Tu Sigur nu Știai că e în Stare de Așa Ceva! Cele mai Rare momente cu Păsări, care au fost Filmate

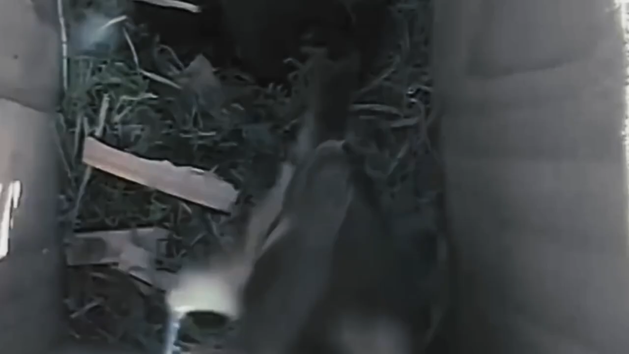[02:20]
De la început, cu ciocul său a făcut gaura mai mare pentru a intra înăuntru, apoi a furat pe rând toți puii.